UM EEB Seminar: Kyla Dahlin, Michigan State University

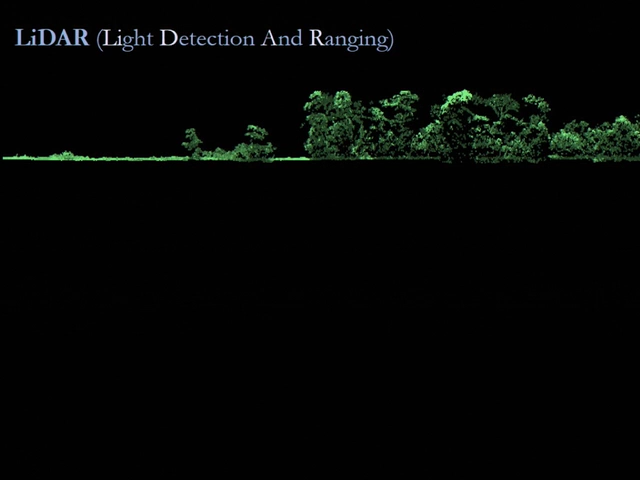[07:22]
and gives you this measure of forest structure. So here you can see a field down here, not any forest structure, and then a forest up in the top.
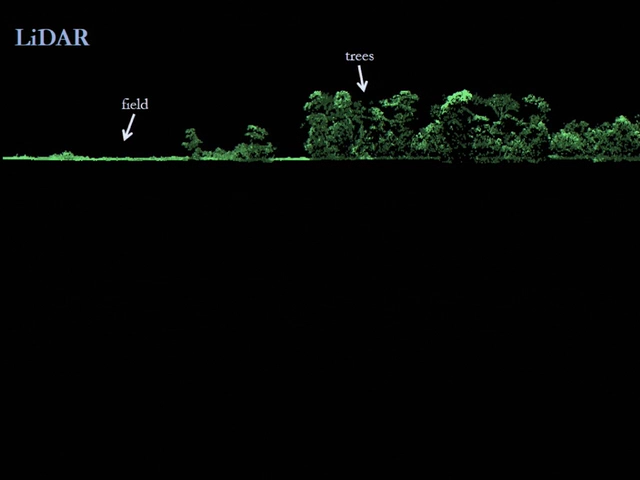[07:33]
And you can't see topography in this image, but it also gives you really high resolution topographic data, which I used for my work quite a bit. The part that I'm more interested in now is this idea of hyperspectral imaging. And I realize we're not in a remote sensing group, and so I'm gonna try to explain what this actually looks like. So if you take a picture with your camera, with your phone, what that picture actually is a layer of three images in red, green, and blue.
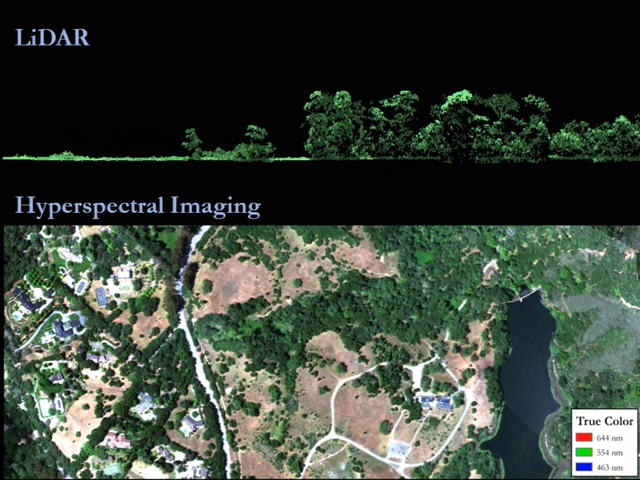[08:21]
And so it turns out that plants not only reflect light in the visible, but they reflect light in the infrared as well. And so unlike we would call it a three-band camera in your phone, a hyperspectral sensor, or the field of imaging spectroscopy, uses about 200 bands from the visible out into the infrared.
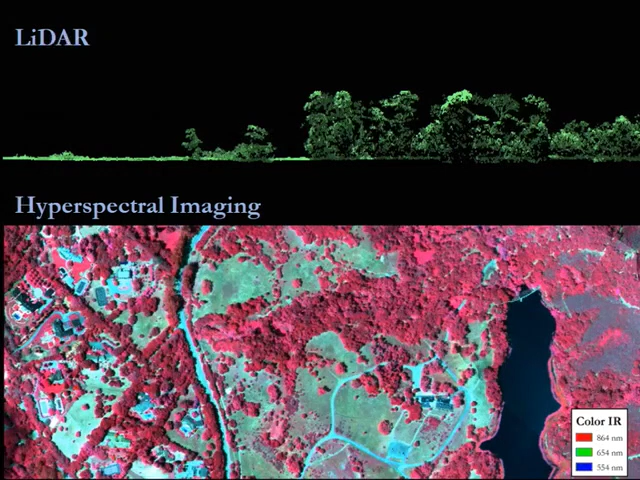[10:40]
We can see that there's lots of variation, especially in a place like Jasper Ridge, which is in California. How much of that variation can we explain using the environmental gradients that we also have spatial data about?